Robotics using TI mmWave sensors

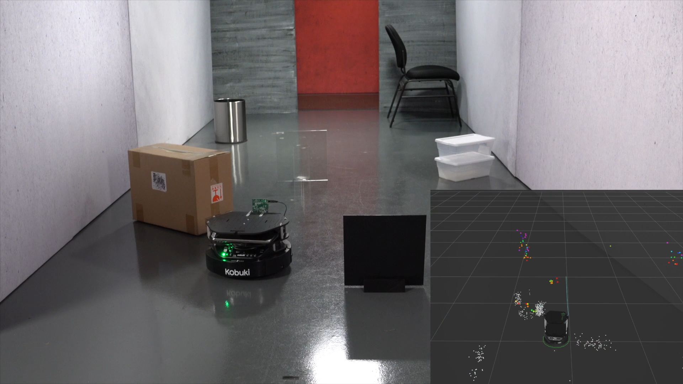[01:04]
Although it maps a room with the objects in its path, it can quickly adapt to dynamic conditions. When a person appears in its path, it detects it as an object and triggers the right action to avoid any incidents.